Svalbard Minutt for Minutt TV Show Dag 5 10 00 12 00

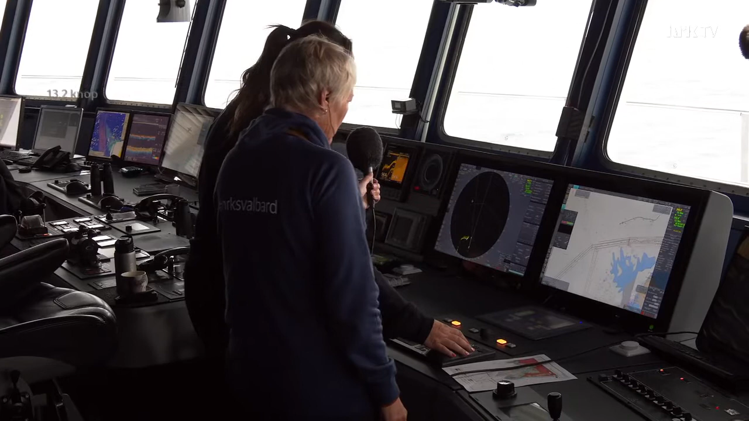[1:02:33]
Så ser det sånn. Så er vi her.
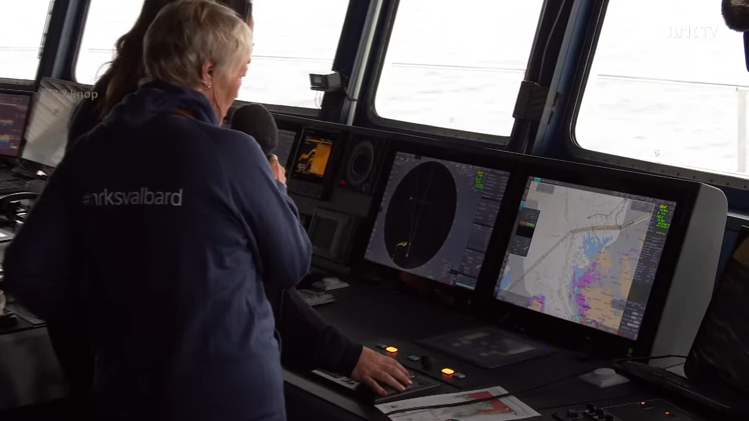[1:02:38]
Går ganske rett vest.
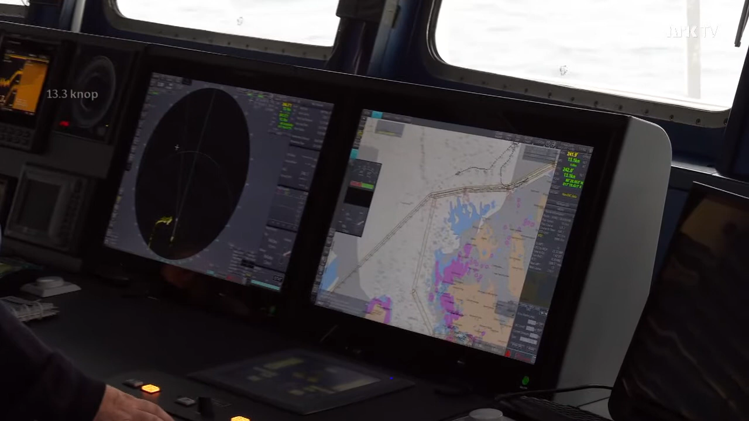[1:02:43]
Skal vi svinge sørover, rett sørover mot hinlopen. Og så skal vi innover i et litt sånn øysamfunn, ser du som.
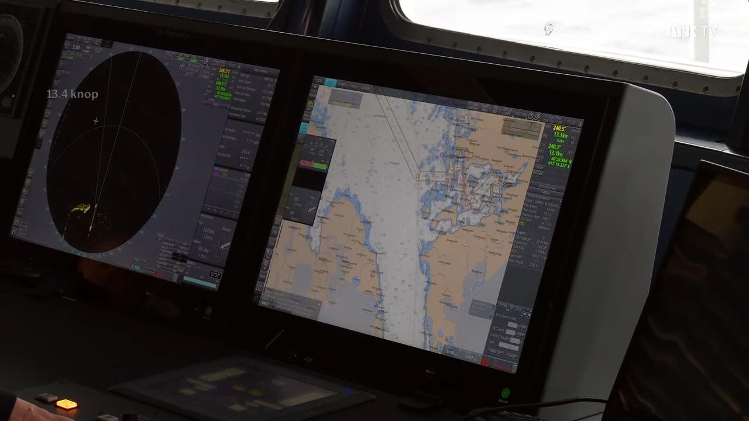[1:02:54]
En skjærgård, hvis det går an å kalle det det på Svalbard. Ja, det er en gammel russisk fangststasjon som vi skal inn og gjøre i tendring senere i ettermiddag.
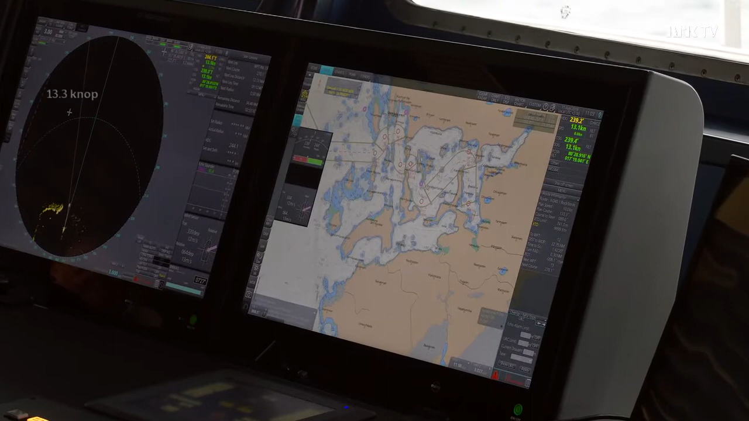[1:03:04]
Så det blir spennende. Har du vært der før? Jeg har aldri vært der før, så det blir spennende.